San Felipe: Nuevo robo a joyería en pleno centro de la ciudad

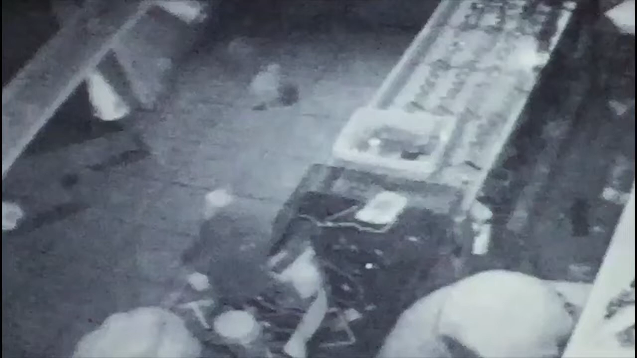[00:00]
Estas imágenes de las cámaras de vigilancia del interior del establecimiento comercial muestran en pleno actuar al solitario delincuente que la madrugada de este martes ingresó a la joyería María Inés,
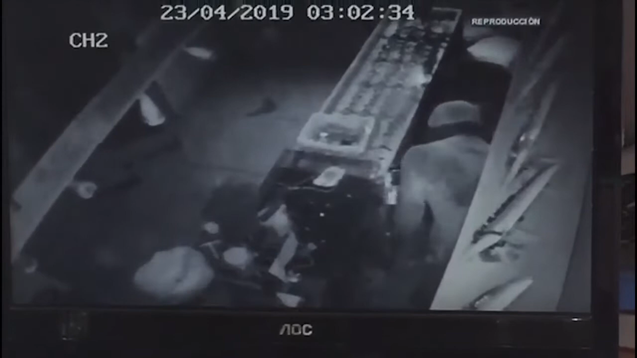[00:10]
ubicada en calle Merced al llegar a Navarro,